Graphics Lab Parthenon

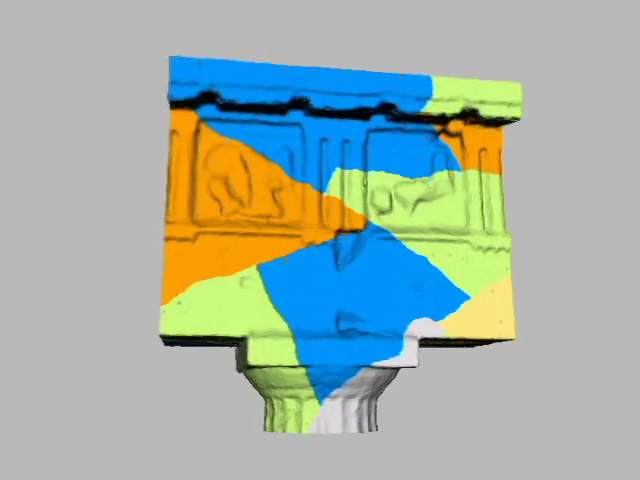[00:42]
For each voxel, we created a texture atlas to show our surface colors to be computed by the reflectometry process. Finally, the geometry for each voxel was simplified into high-, medium-, and low-resolution versions.
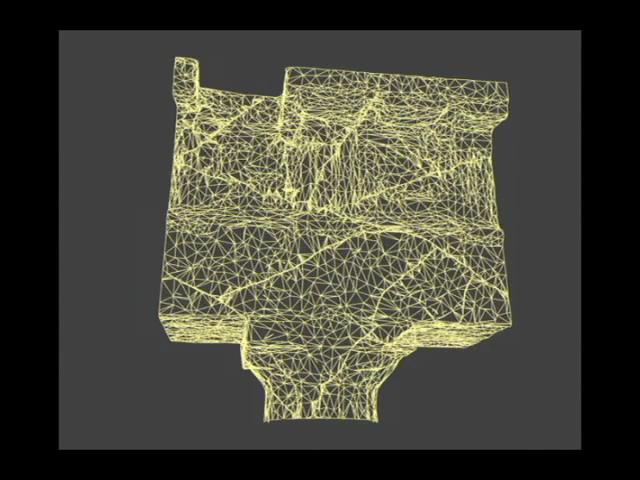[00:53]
To have the computed reflectance properties best represent the actual environment,